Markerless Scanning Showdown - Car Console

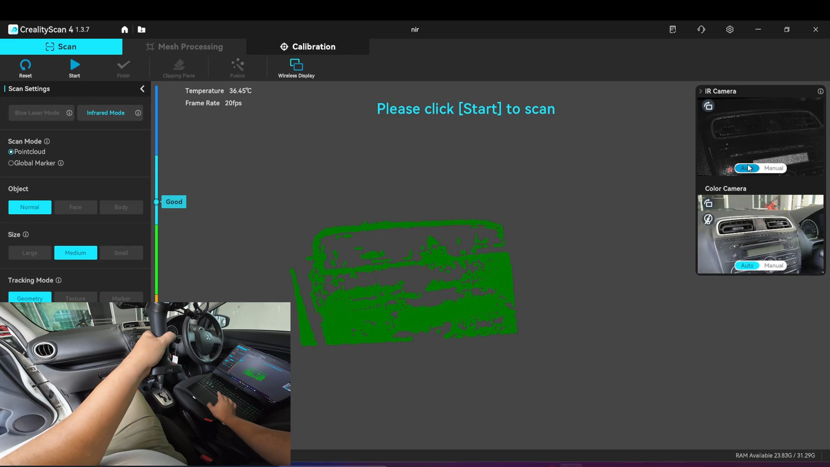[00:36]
let's try automatic exposure see after using the spray I can use automatic exposure
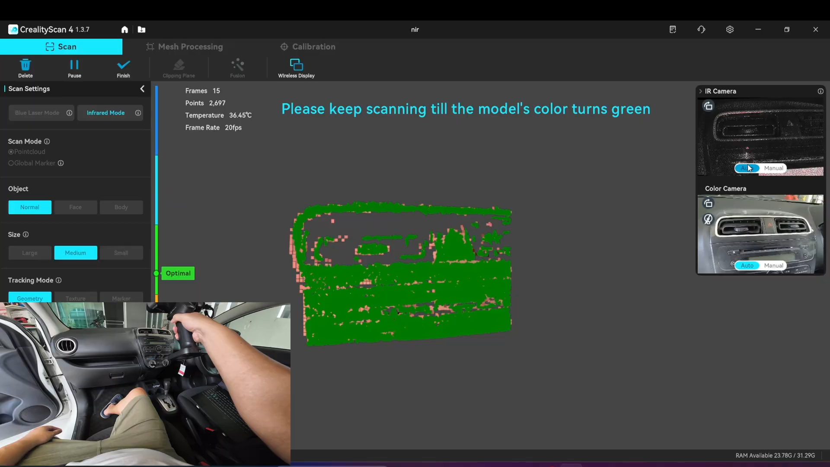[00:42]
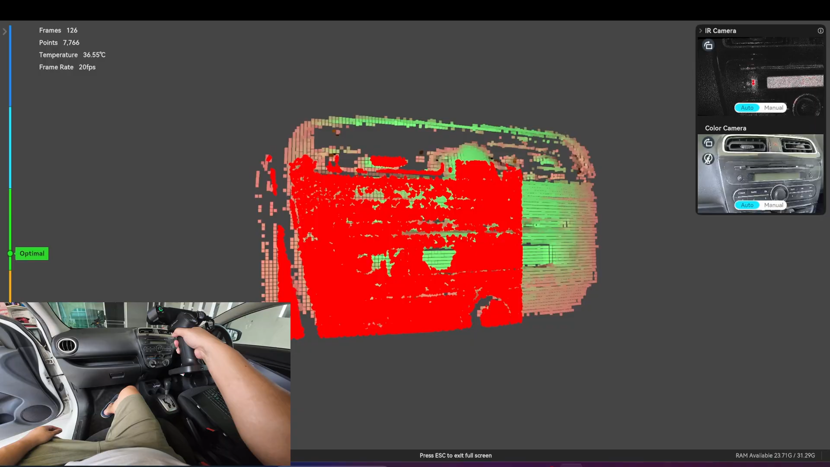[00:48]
yeah it tracks better after applying the spray can capture more surface
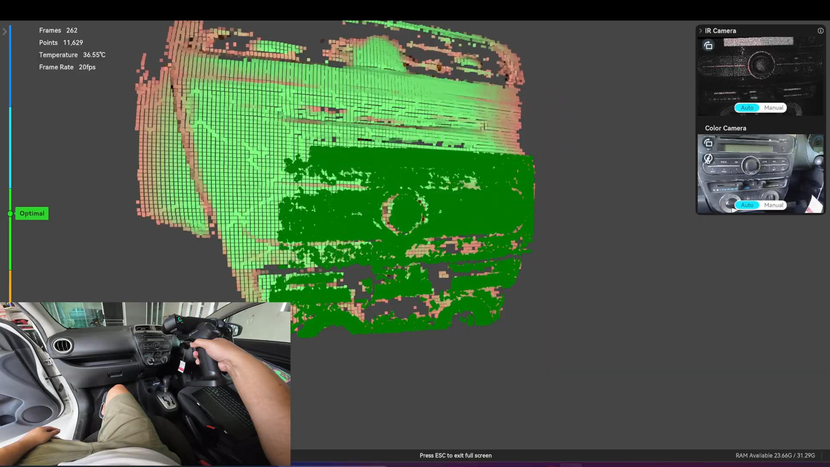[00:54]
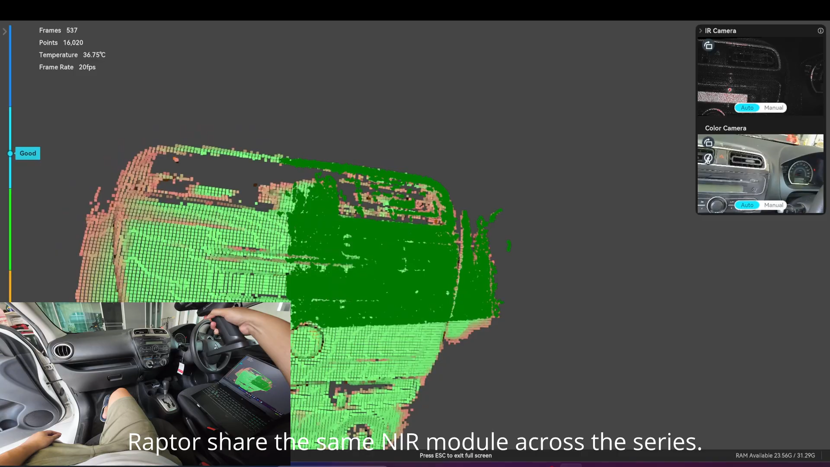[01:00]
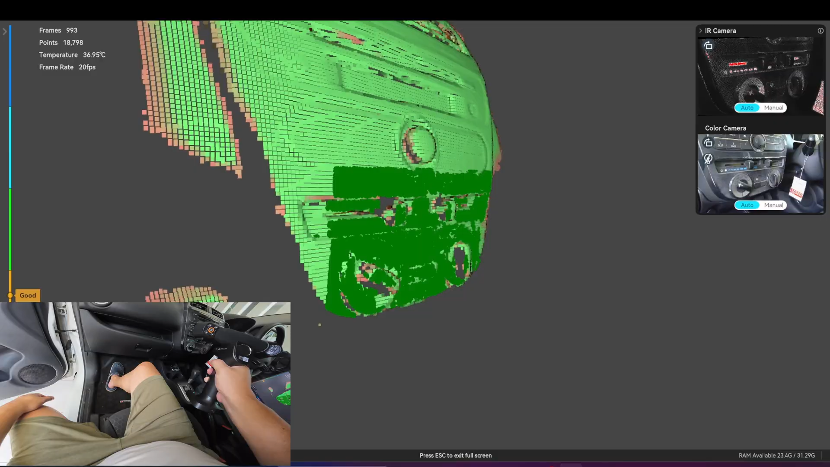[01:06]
so it's quite flat and featureless
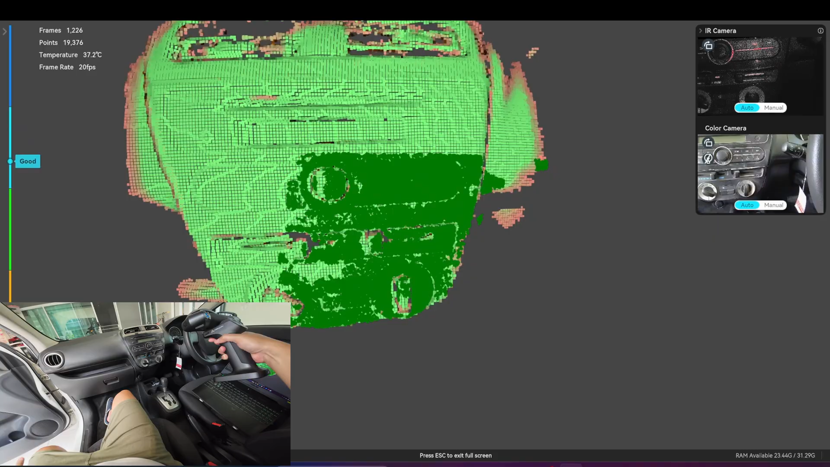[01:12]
okay let's move to the side here yeah you can track but if I continue to move it will lose the track
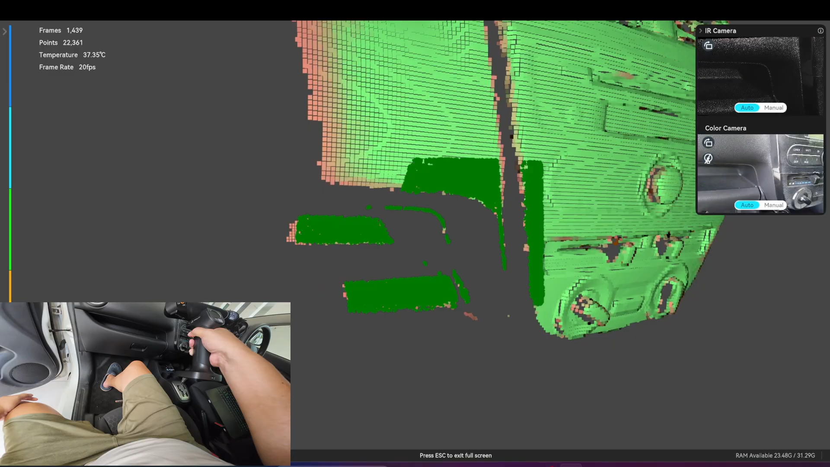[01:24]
okay this is it for the leaptor infrared
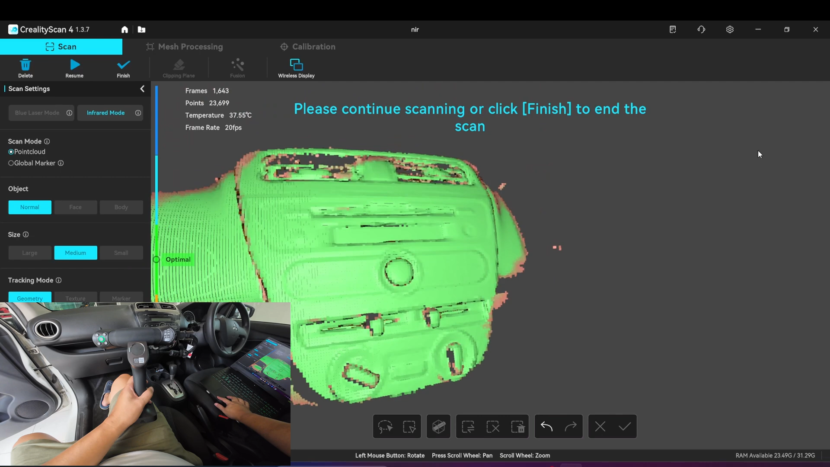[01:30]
okay this is the Samoon S1 let's try if the tracking is better than the leaptor
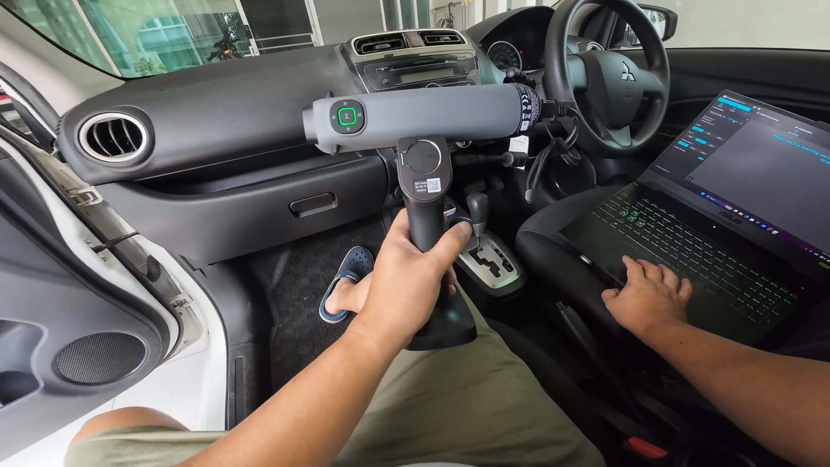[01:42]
infrared mode medium geometric tracking automatic exposure is not capturing
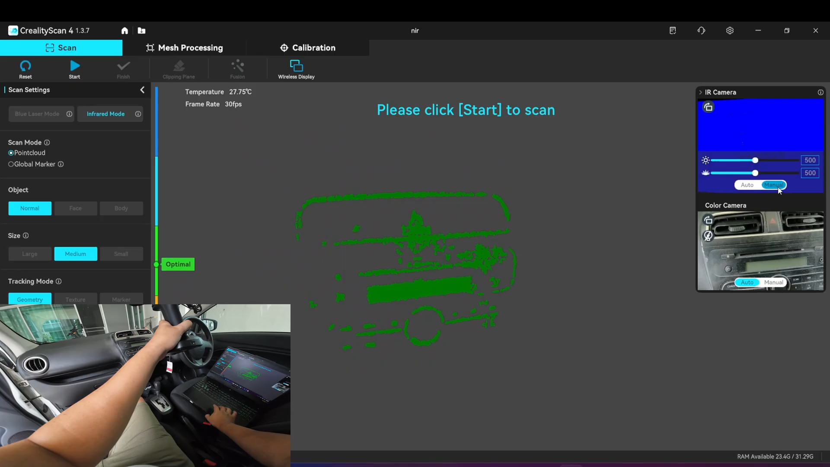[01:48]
much you need to use the manual exposure
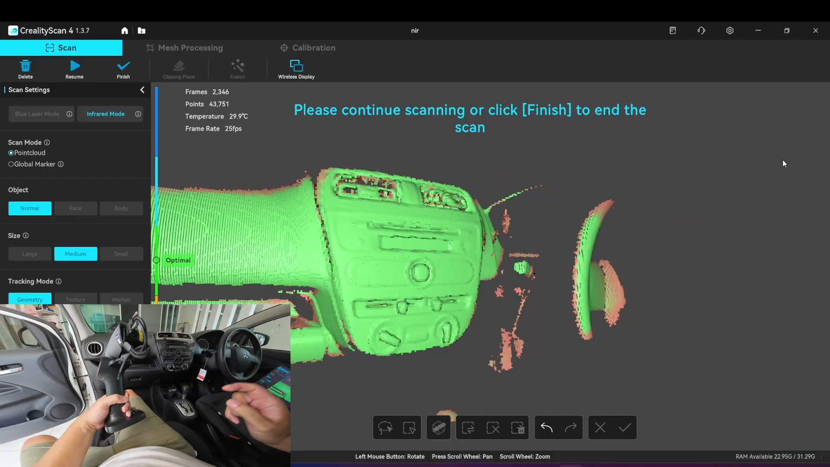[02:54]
yeah yeah This one tracks better than the lap 2. Okay, this is the deodorant. I will scan using the medium mode as well.
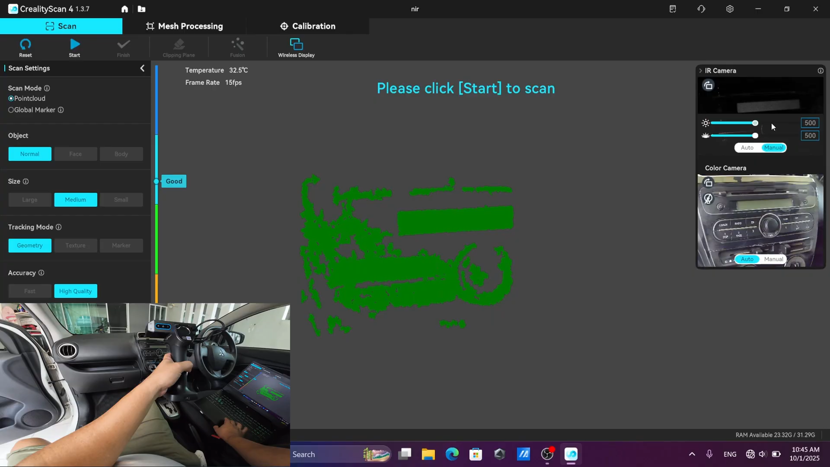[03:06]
I will use the manual exposure. The deodorant in the medium mode, it has a smaller capture range.
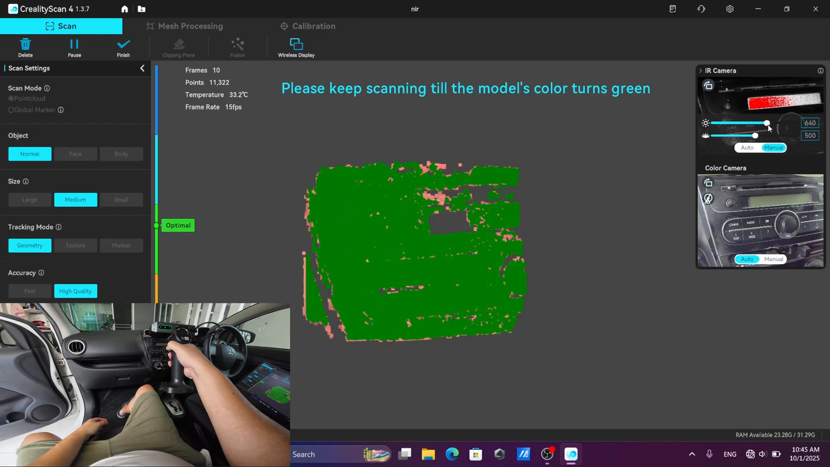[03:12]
So that's a disadvantage.
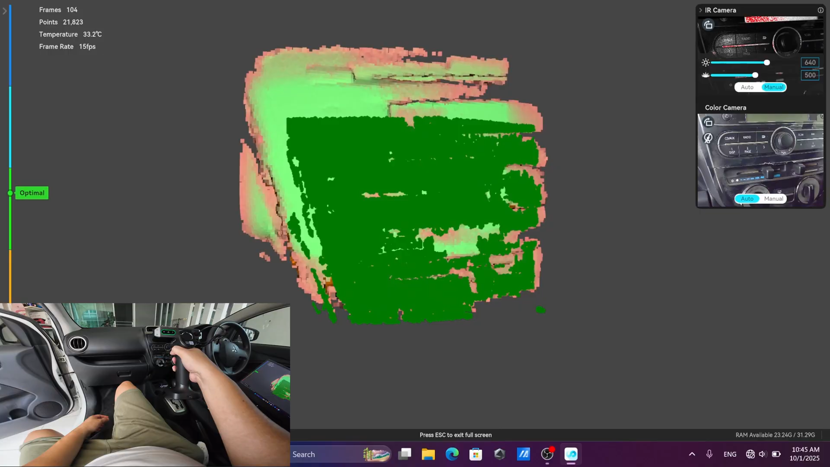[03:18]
It might not be able to scan this console in the medium mode because the capture range is too small.
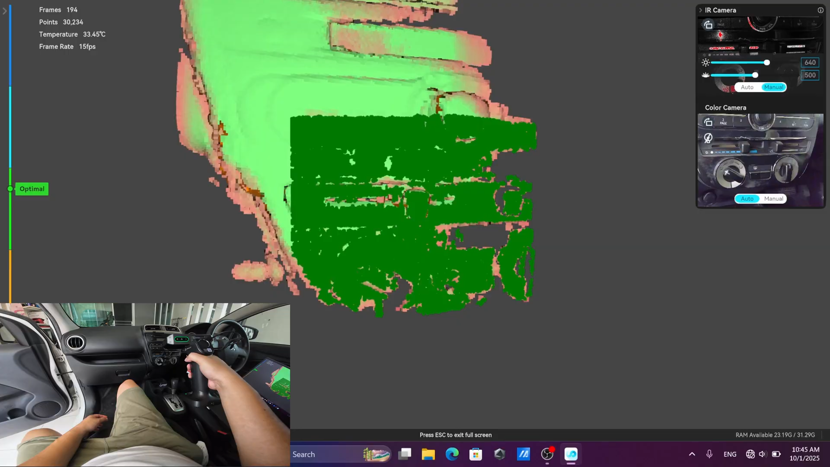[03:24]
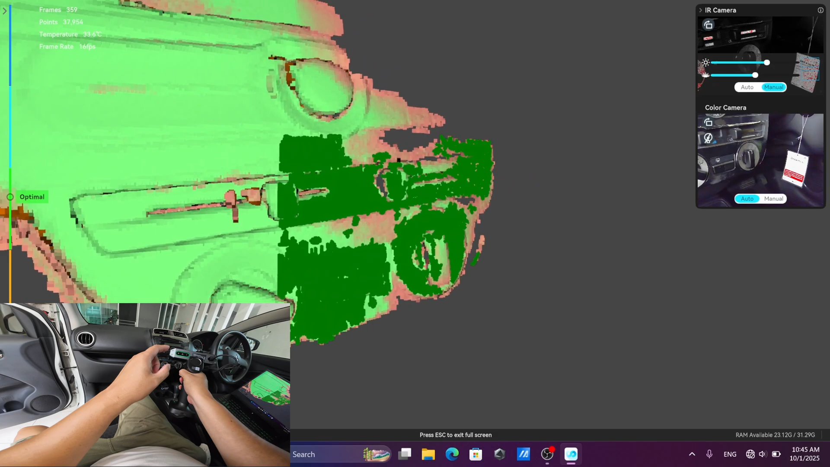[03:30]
It's not the tracking is bad,
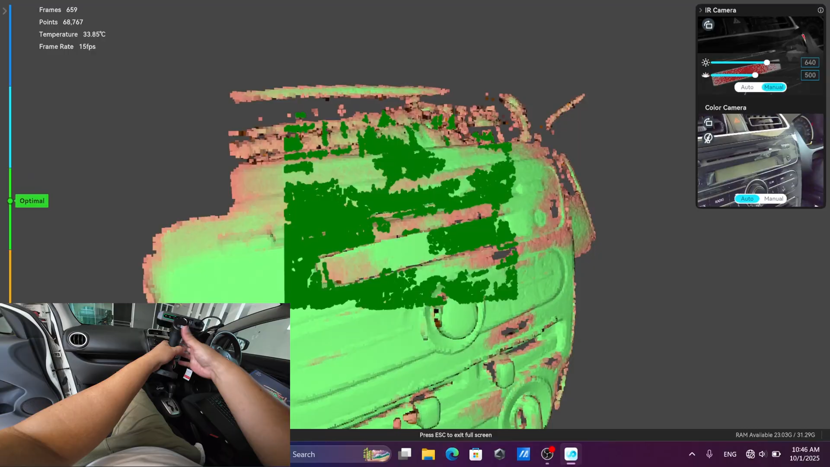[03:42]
but the size of the capture range is too small for scanning the car interior. Without the marker. For the deodorant, you need to place your marker on.
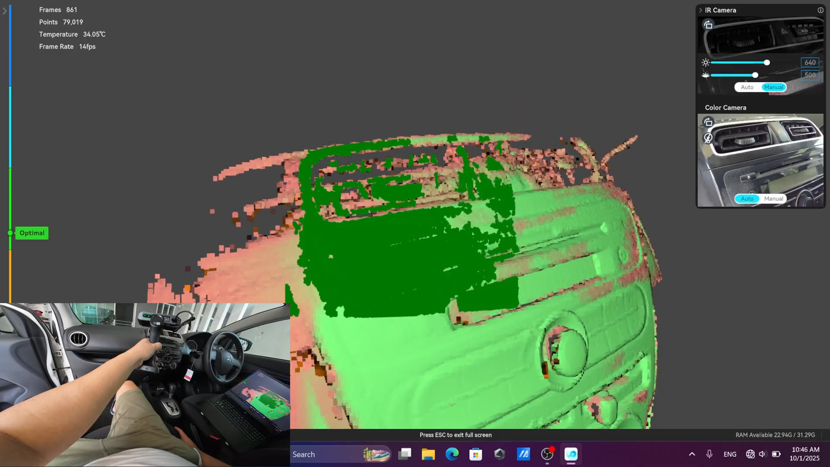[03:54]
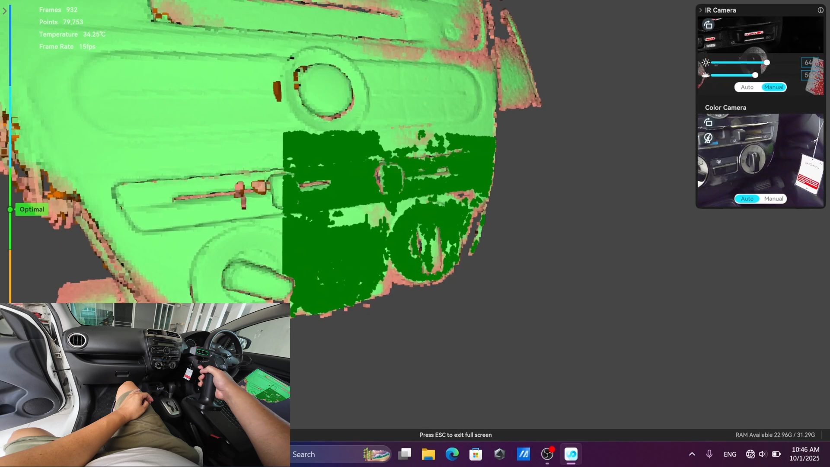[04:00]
I've tried to scan on the sides,